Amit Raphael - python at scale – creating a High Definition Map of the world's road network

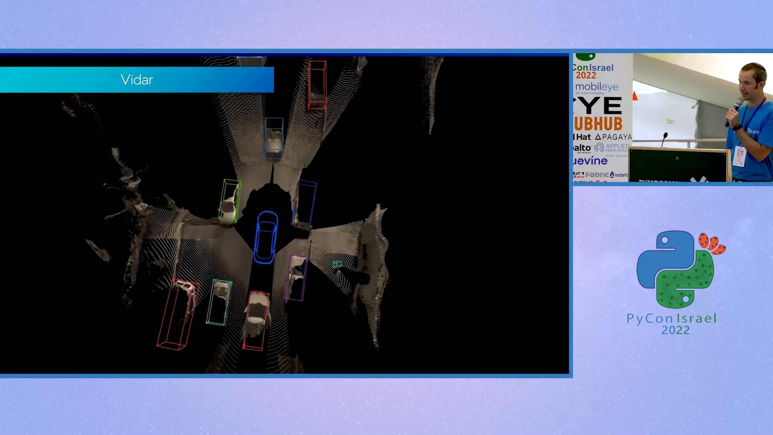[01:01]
כל התלת מימד של הסצנה מסביב מתוך המצלמות מה שאנחנו
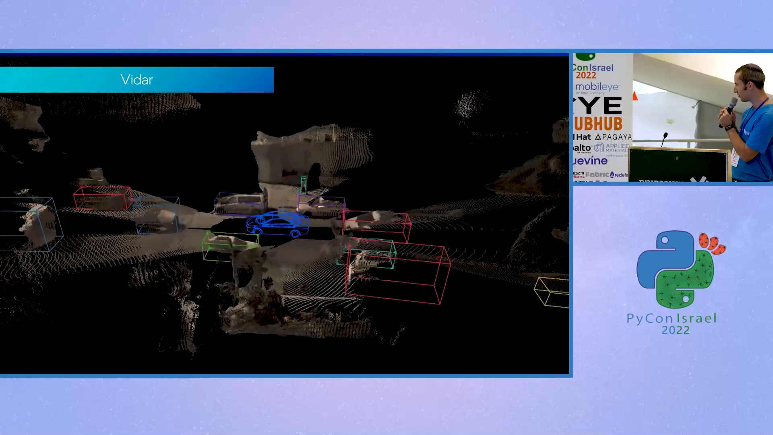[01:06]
קוראים וידר שזה כמו לידר אבל בעצם כל הדבר הזה הוא רק מהתבונות
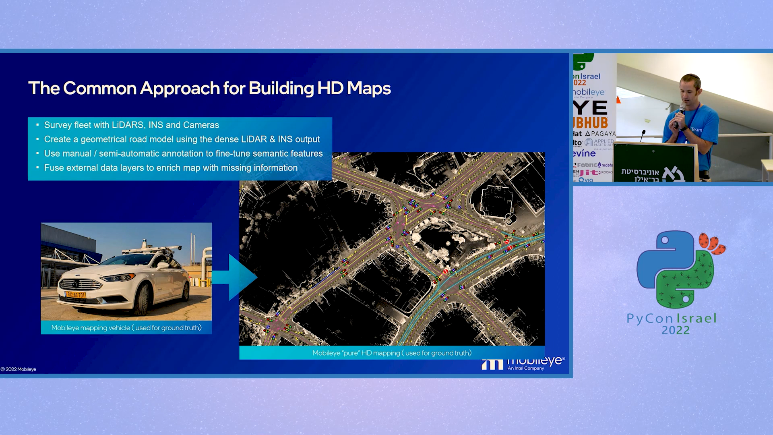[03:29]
מאוד מדויק מצלמות מכל המסביב וסימונים ידניים של האובייקטים אחר כך אבל אנחנו משתמשים בזה לגראונטרוס עבור הפיתוח של המפות